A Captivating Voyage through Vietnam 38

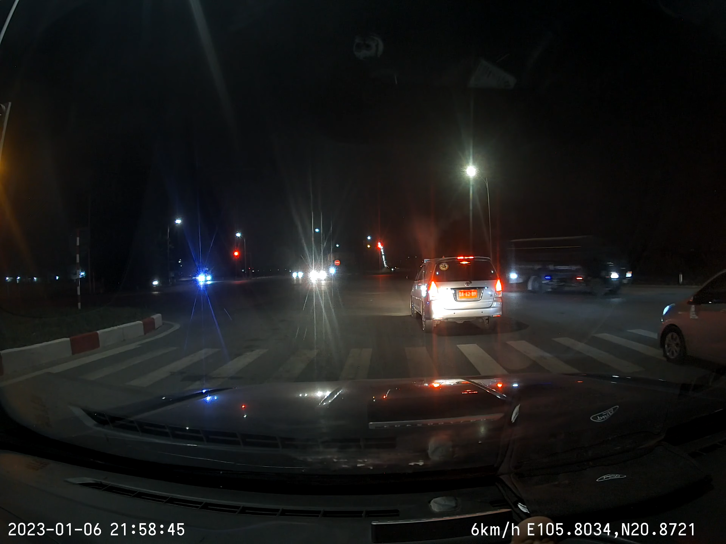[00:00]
Tôi nhảy luôn là xanh Mất dạy thôi đấy Hai bọn này tí là vượt rồi Viện đỏ vượt thì vượt bẻ đi Sợ điếu, biện đỏ nó có... Nó có chi đâu mà